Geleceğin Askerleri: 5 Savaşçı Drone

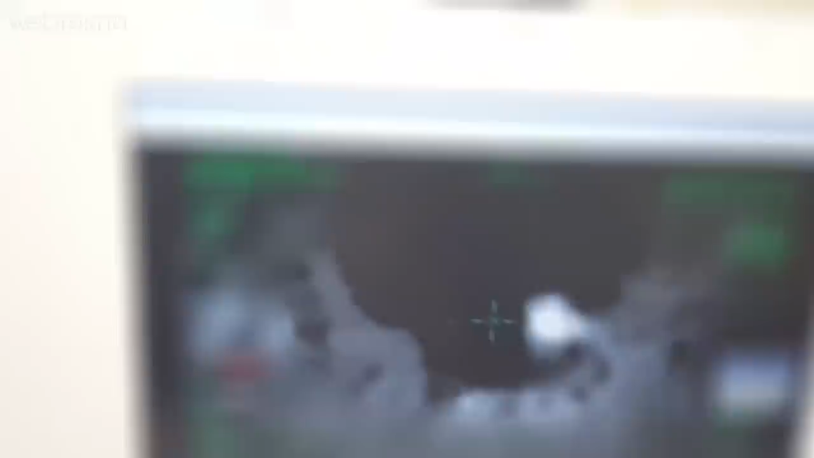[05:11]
Bayraktar'ın ilk roket atışı testi Roketsan tarafından üretilen roketlerle 17 Aralık 2015 tarihine gerçekleştiriliyor ve %100 başarı elde ediliyor.